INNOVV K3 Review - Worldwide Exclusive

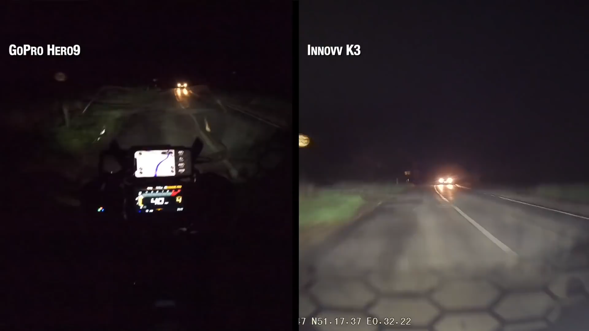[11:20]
Well, as you can see here, these are some backcountry roads, no streetlights present, main beam, low beam.
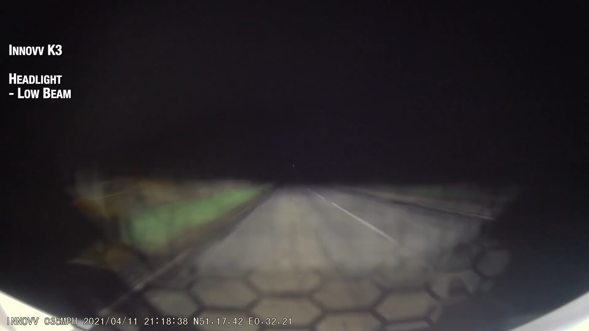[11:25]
I did a couple of situations with streetlights,
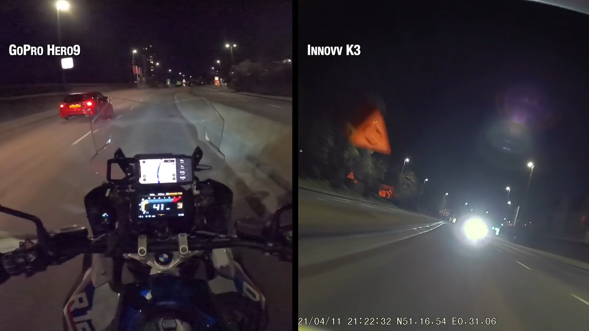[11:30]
no streetlights, even some motorway riding, oncoming vehicles. Lots of different scenarios at night just to test the performance of the K3. Both cameras suffer from some noise in real low-light conditions.
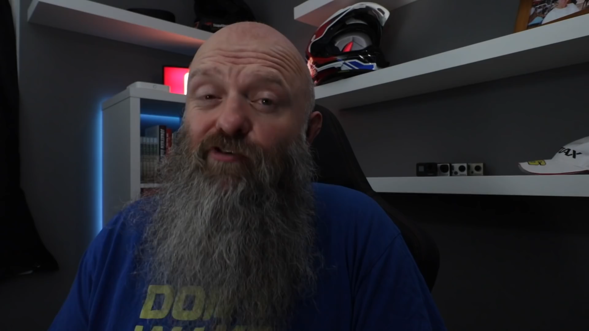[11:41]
Again, as you see here, one of the issues with the fixed cameras,
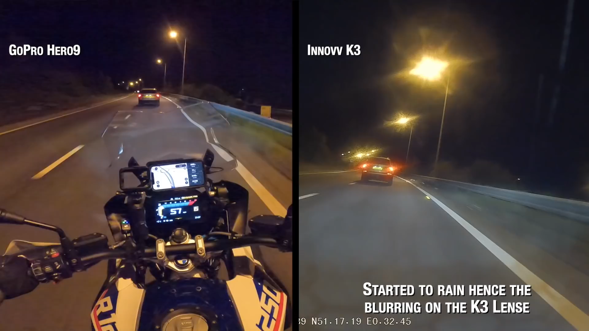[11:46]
as soon as it starts raining or there's any moisture in the air, that gathers on the lens, which does affect your image. So all in, what am I thinking of the Inov K3? Well, it's not a bad system. Just under 300 quid will get you the K3 system.